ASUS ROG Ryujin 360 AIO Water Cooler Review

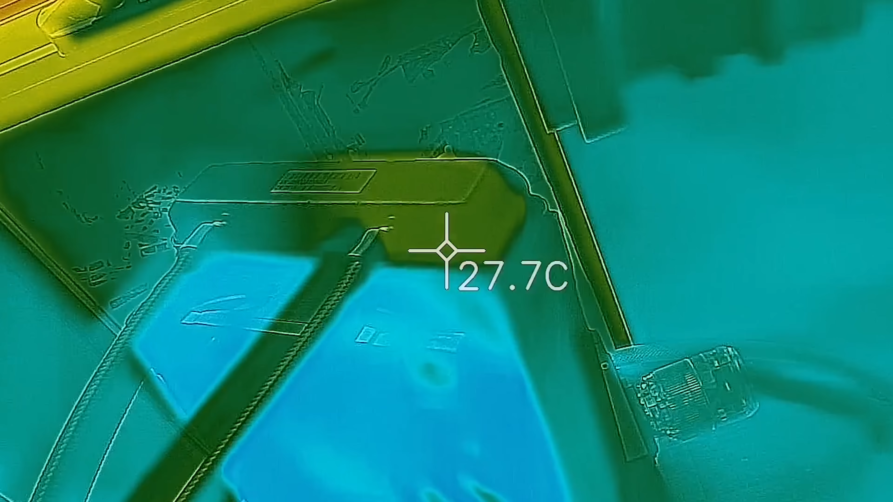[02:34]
On screen: spot 27.7°C
Temperatures coming out were very cool.
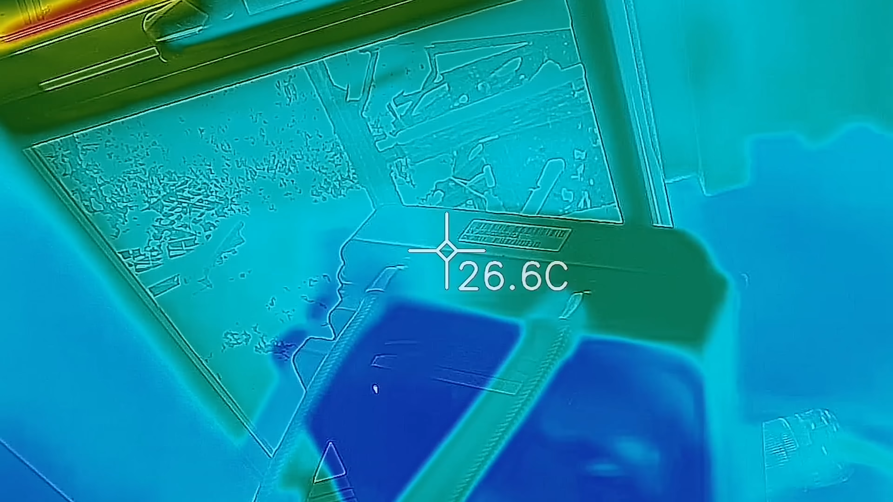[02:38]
On screen: spot 26.6°C
So the radiator itself is doing a good job with those three Noxure fans of definitely cooling down that water as it comes in and then goes out back to the CPU cooler.